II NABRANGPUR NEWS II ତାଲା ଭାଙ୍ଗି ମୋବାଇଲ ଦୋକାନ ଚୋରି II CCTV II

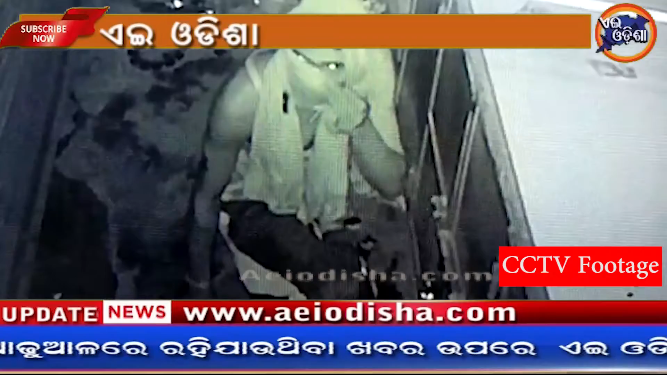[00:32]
नव्रंपूर जिला जरी का ब्लक कार्चालेव समुखरे थिबा एक मोबाइल दोक्कान रू रातिरे चोरपसी कलाकना बुल्लाई छन्ती